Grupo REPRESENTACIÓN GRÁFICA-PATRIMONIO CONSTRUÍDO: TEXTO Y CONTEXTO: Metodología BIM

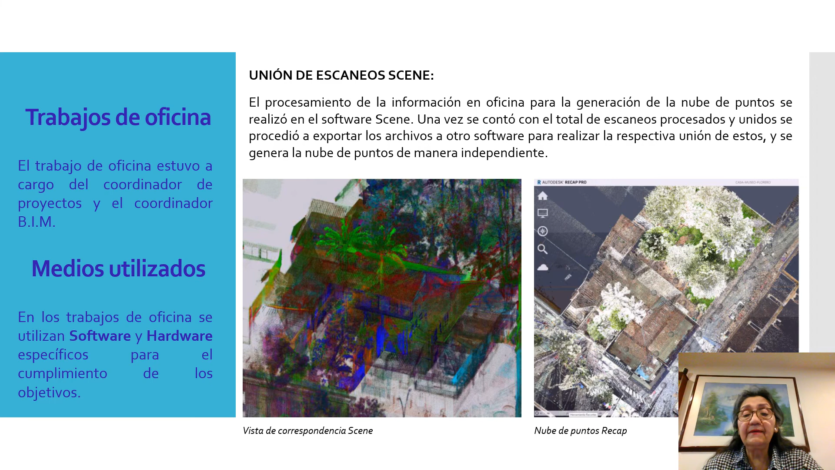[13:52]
nube de puntos para poder empezar a limpiar y obtener lo que es la planta de cubiertas o los diferentes niveles de la edificación. Como algunas conclusiones parciales tenemos que este tipo de metodología